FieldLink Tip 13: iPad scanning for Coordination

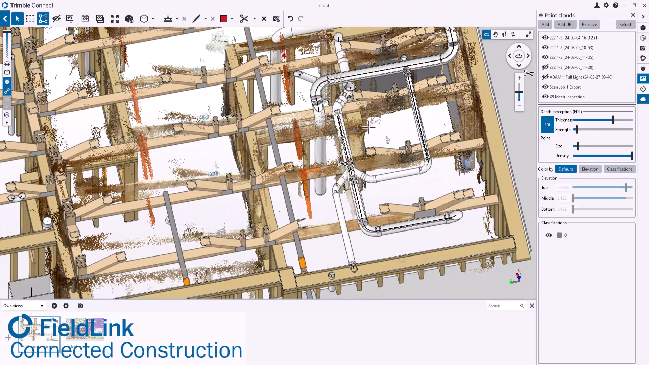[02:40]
So we'll bring that up and then bring up actually this section cut a little bit higher on the top. And you can start to see here is where the plumbing actually was installed versus designed.
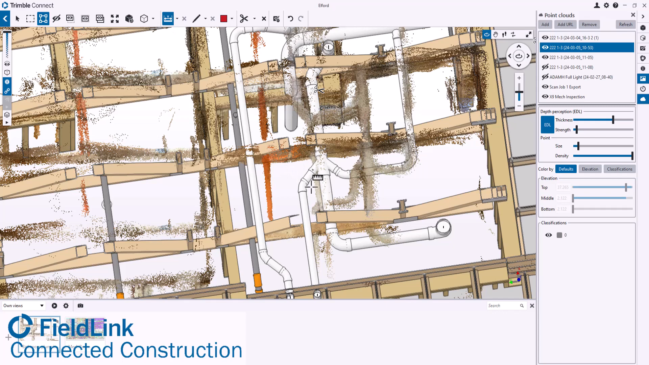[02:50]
I can take measurements from this and then use this in my discussion of, hey, is this fire suppression going to be OK in there?
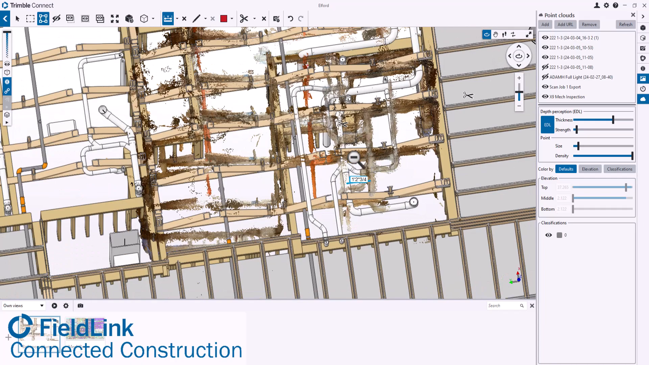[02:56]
I can also confirm very quickly that there is no issue with where that hard vent is going to come in.
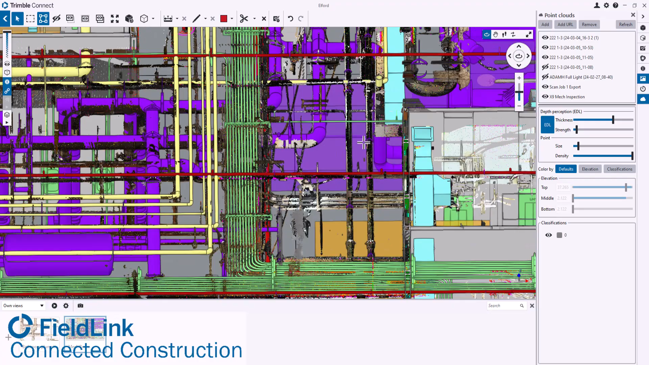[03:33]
Both showing like where this pipe is going versus the sleeve is going to be exact and have millions of points.
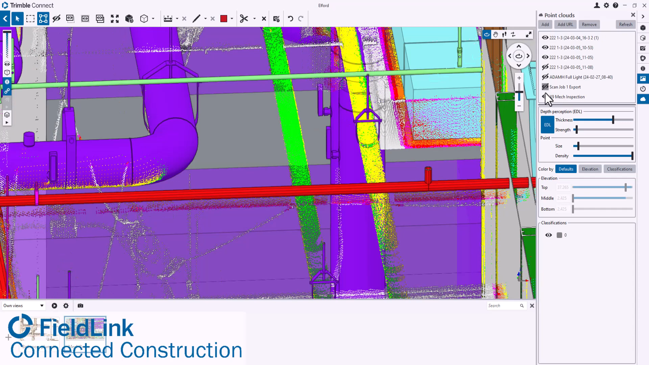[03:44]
So here you can actually see a comparison versus the model as well, too. That was done in Fieldlink. Both sets of scan data. And what is really valuable for both of them are going to be geo-referenced, meaning they're going to be these points are going to be relative to the model out done out on site.
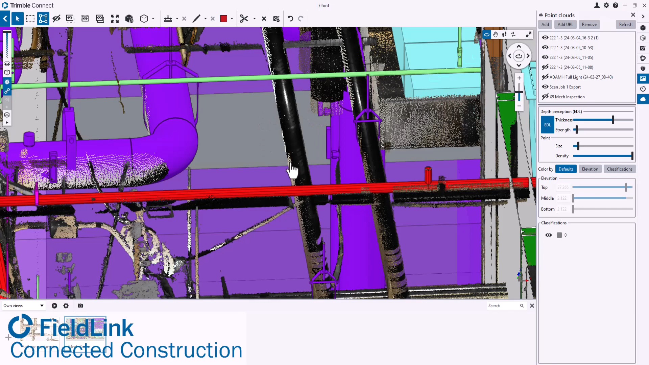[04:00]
So when you share that back, anyone who downloads it and brings it in, it's going to pop in the right spot and you can really go through and especially start to help with those coordination issues. So the iPad is going to be great for basic kind of relative measurements. You can see the data is just for the X7,
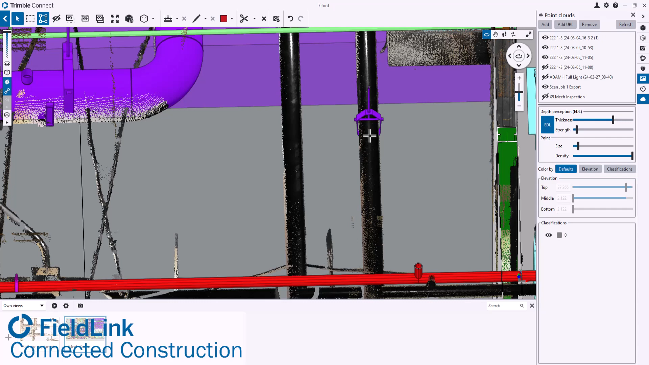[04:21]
X9 is going to be incredibly clean and go a lot farther and a lot faster during collection. So it's probably better for floor analysis, elevator core analysis and like fabrication level, like mechanical room areas like you see here. But the iPad scanning is great for coordination and kind of picking up areas quickly and easily. Thanks. And please ask any questions in the comments. We'll get them answered and reach out to your nearest building point representative. If you want to see these tools on your job sites to help connect your construction,